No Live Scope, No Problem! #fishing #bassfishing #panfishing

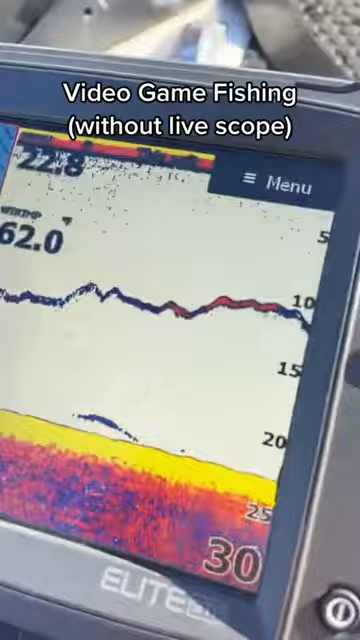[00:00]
Right there is my spoon. I can go up and make an M with it. See that? That's just me moving my rod up and down. And right here comes the white bass.
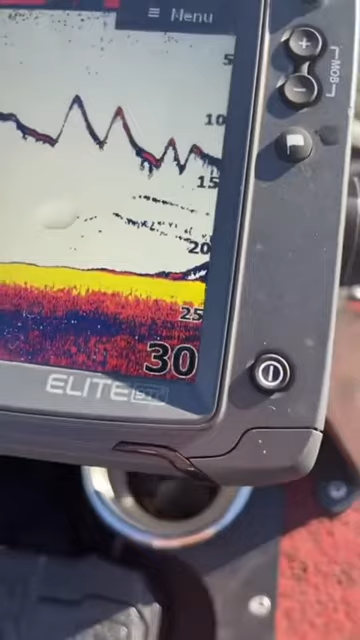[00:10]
Right there. You can kind of come up right there. That one right there that you just saw, I got him on right now. Oh man, that one. Daggum four. Is he good?